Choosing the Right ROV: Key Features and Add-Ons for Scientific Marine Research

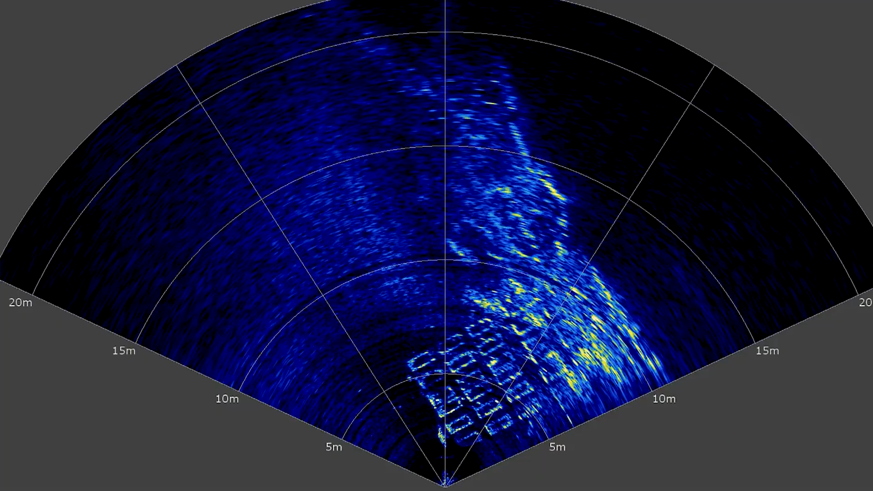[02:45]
High frequency sonars are great for looking at things in fine detail.
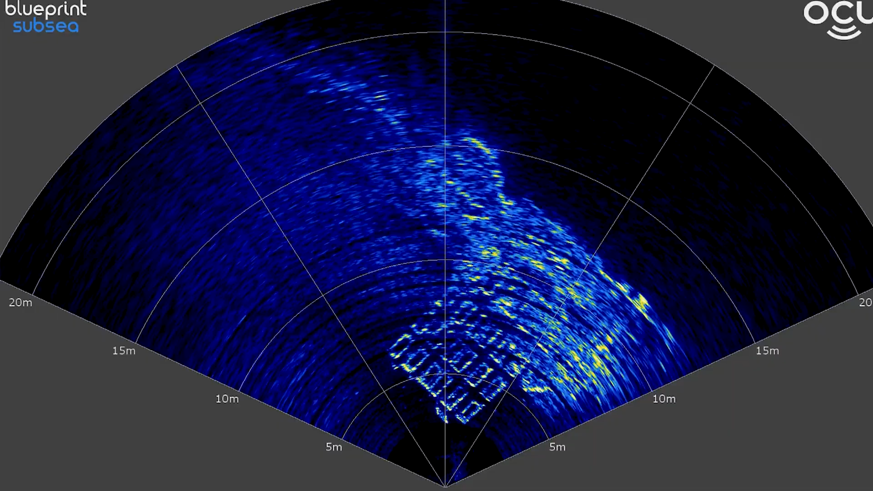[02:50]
They'll give you the highest resolution picture at a close range to whatever you're looking at. The other situation where we commonly use sonars